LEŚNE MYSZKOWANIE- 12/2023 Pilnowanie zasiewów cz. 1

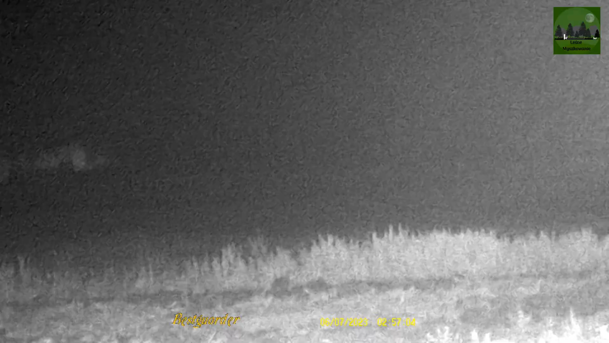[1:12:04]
Mamy pierwszą zwierzynę. Koziołka. Ale już było słychać pierwsze kwiki dzików. Na razie nic nie widać. Postaramy się obejść troszkę.
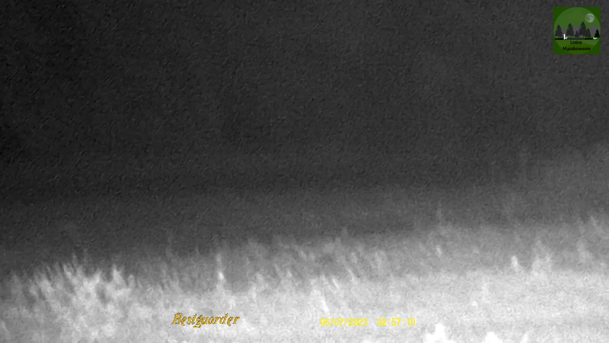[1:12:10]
Zobaczymy, co będzie dalej. I podeszliśmy bliżej koziołka. Mam nadzieję, że spokojnie zejdzie i nie będzie rlu zbędnego rabalu. O, spokojnie schodzi. Szóstaczek. Dobra, schodź i uciekaj.
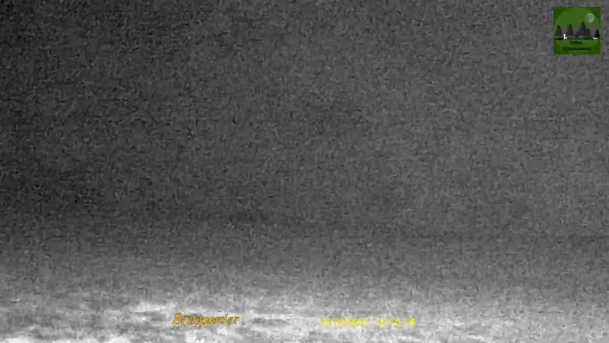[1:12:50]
Mamy dziki. Postaramy się do nich podejść. Zobaczymy, czy się uda, czy one tylko schodzą.